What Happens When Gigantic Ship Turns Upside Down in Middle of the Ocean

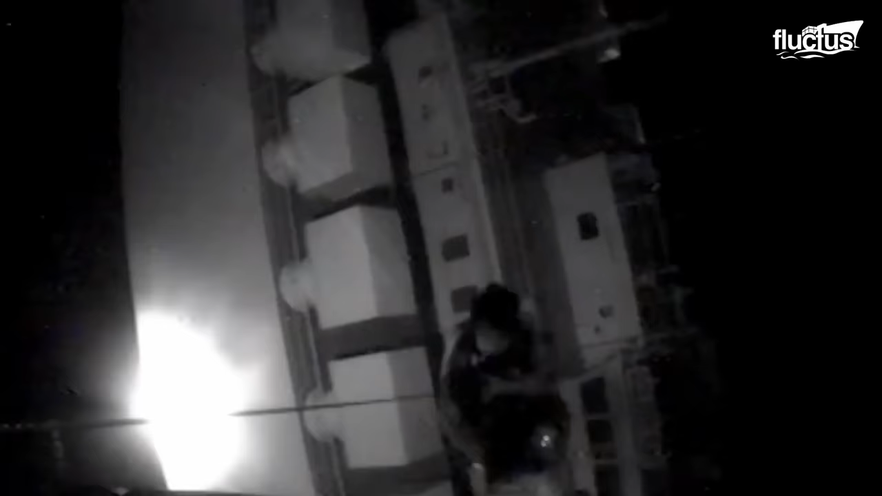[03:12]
was able to extract the remaining crew members from the vessel, which was now resting on its side.
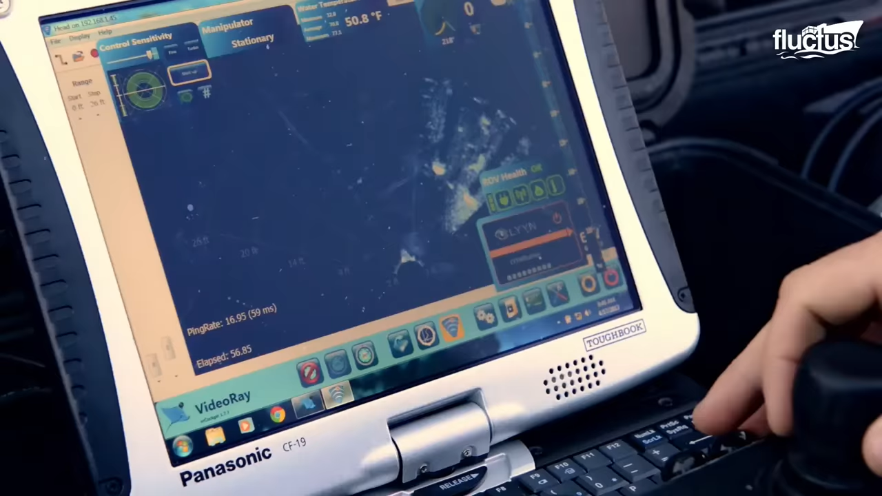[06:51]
On screen: water 50.8°F
Because they are controlled from the surface, ROVs can safely access and recover hazardous materials, without having to worry about endangering anyone involved.